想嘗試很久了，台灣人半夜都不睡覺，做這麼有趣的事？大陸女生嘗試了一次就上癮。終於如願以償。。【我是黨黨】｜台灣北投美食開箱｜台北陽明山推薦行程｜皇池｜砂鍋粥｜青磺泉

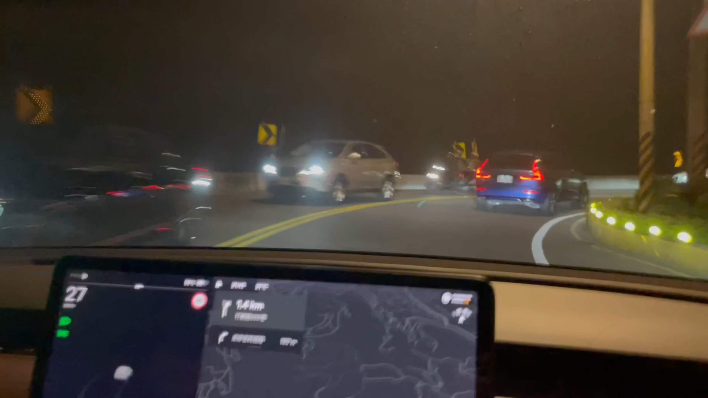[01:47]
哇哇哇开始S型了S哎呦哎呦呃啊好S啊哎这180度呢